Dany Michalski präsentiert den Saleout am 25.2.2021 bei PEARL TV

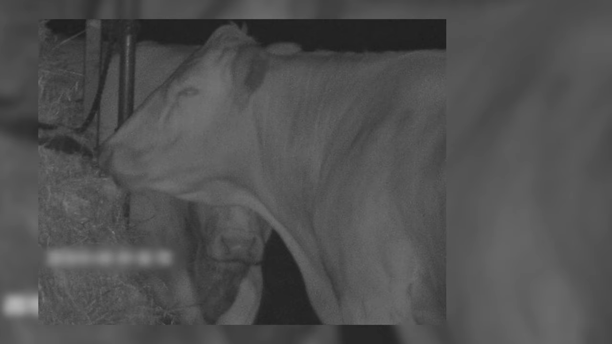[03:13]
Das ist also nichts Spektakuläres, aber die denken, niemand kann sie sehen. Aber wenn man damit in die Natur geht, in den Wald, schauen Sie mal hier, was ist das?
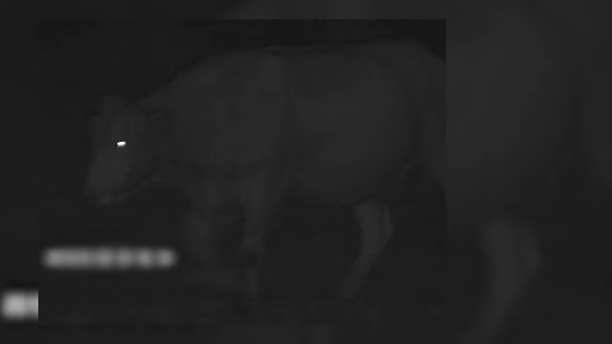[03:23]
Das weiß kein Mensch. Aber wenn wir dann das Nachtlicht dazu einschalten, dann können wir eben sehen, dass das tatsächlich Waschbären waren. Das ist also wirklich was ganz Besonderes, was man nicht sieht bei Tageslicht normalerweise.